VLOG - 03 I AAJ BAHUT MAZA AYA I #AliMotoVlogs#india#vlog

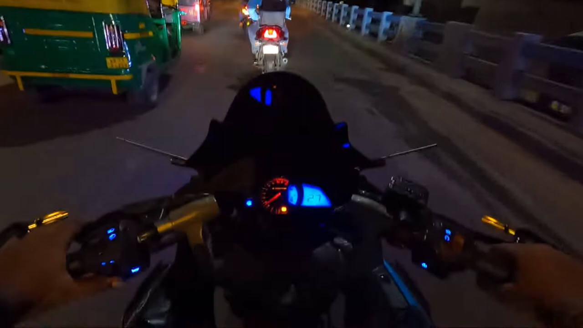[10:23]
तो फिलाल हम लोग है ब्रीच से हम लोग गड़ जा रहा है तो गयार आज का वीडियो बस इक तक ही तो निलते गाइस नेक्स की ची अच्छे से वीडियो में तक तर के लिए गाइस टील देन भी सेवन राइस सेव गाइस बाबाए